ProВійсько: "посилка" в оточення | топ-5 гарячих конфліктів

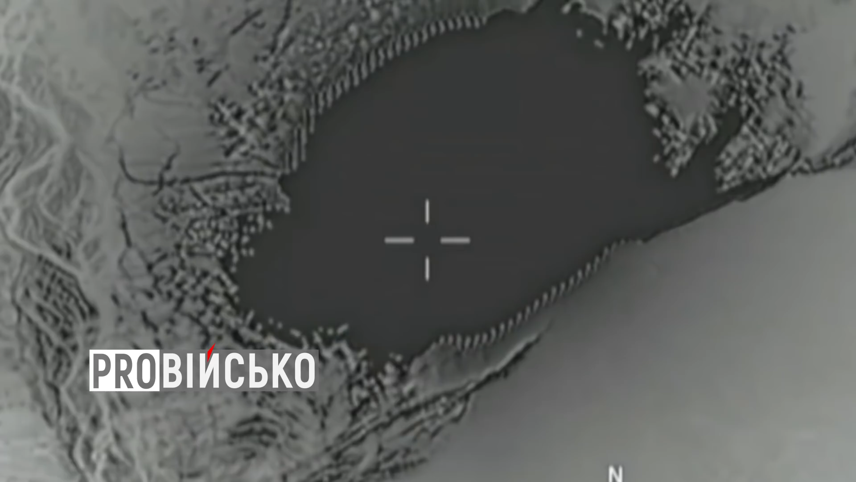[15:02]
Скинули бомбу на мережу тунелів і печер, яку використовувала ісламська держава.